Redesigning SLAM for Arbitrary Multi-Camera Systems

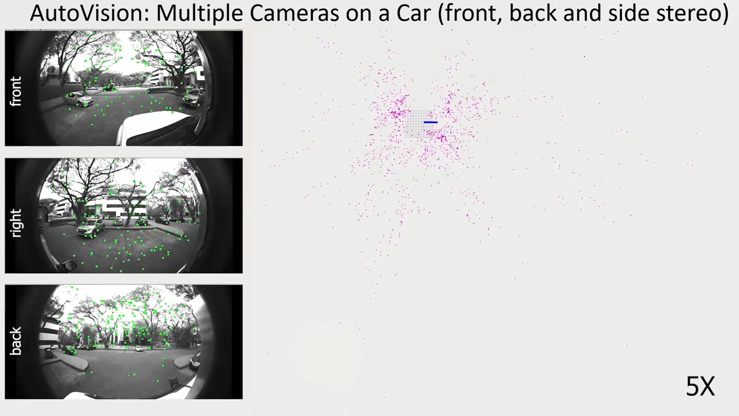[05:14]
In this video, we show the performance of our pipeline on 3 fisheye stereo pairs mounted on a car.
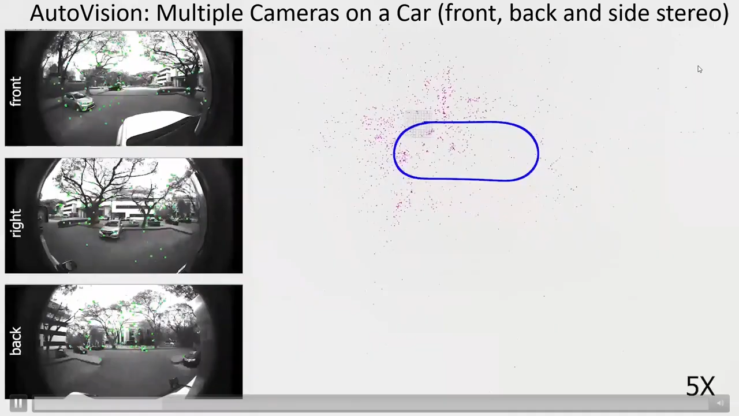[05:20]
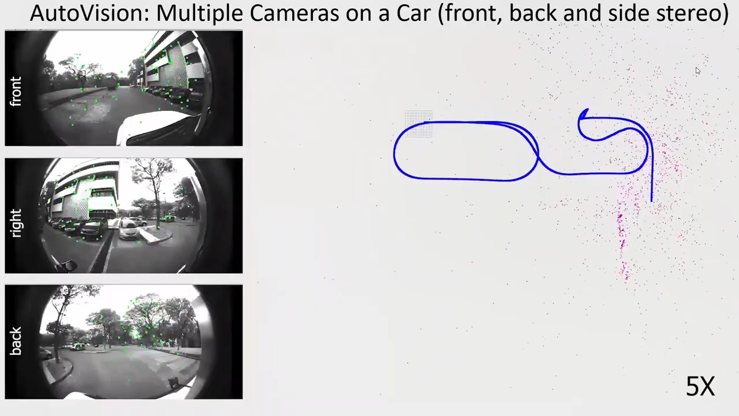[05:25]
As we can see, our pipeline handles the information from all the cameras simultaneously to provide reliable motion estimation.